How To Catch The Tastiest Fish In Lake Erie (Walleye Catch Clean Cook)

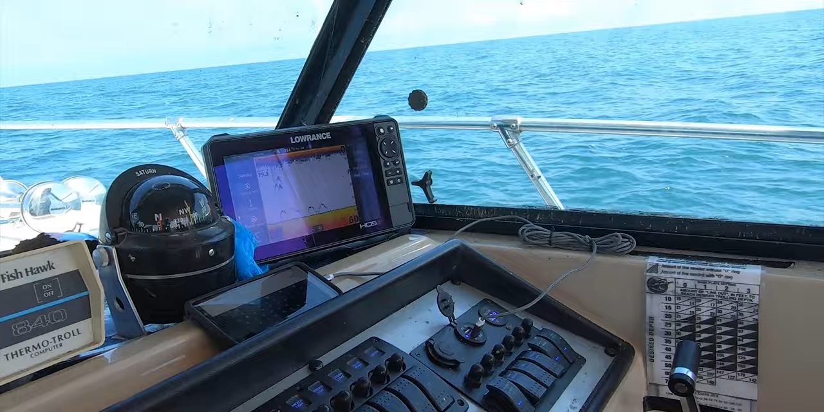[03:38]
Oh, on our screen currently, we're sitting about 48 feet of water. We got a couple fishies hanging off the bottom about 5 feet.
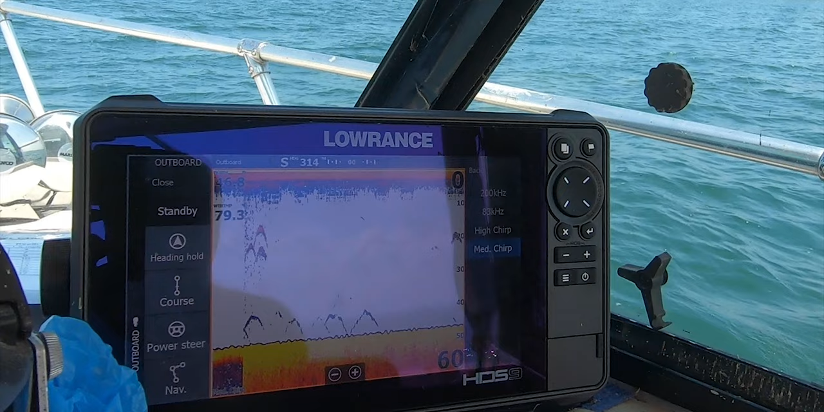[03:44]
When they're down there, usually aren't biting much because they probably filled up on water fleas and other things this morning.
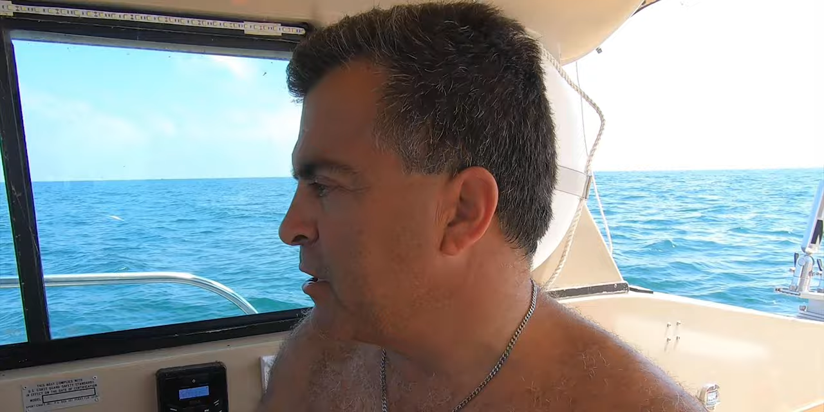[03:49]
Got a little bit of a bait pocket sitting at 20 feet.
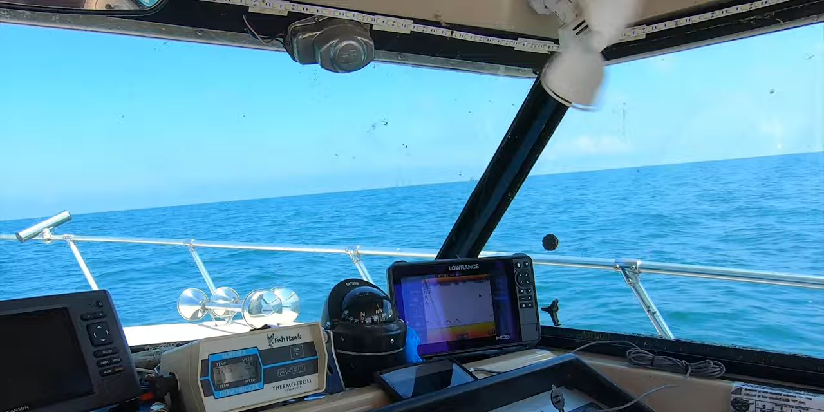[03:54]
If we get some suspended off the bottom at 40 feet, that's not bad, but we'd like to see them around the 20 to 30 range.